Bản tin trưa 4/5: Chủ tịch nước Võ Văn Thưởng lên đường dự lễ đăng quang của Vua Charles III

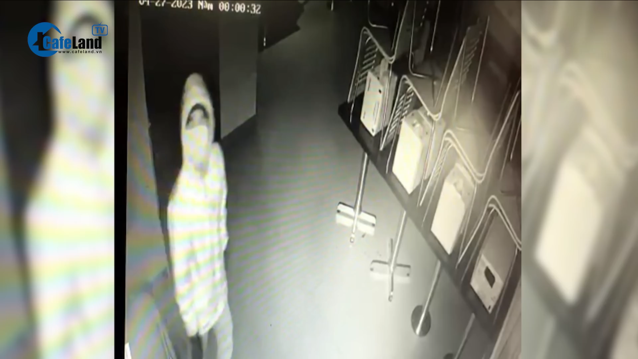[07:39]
Đợi khi cửa hàng đóng cửa, người này đi từ trong nhà vệ sinh ra để lục lội trộn tài sản.